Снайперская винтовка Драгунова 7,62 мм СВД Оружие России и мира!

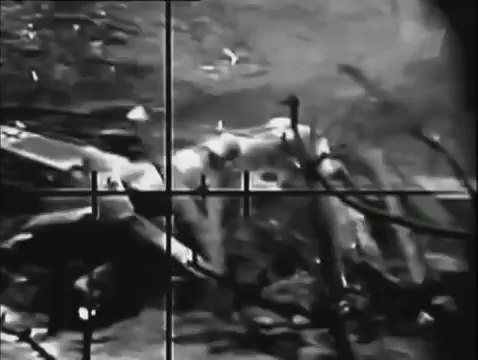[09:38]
Стрелок из укрытия ранил одного противника, а после расстреливал всех, пытающихся прийти к нему на помощь.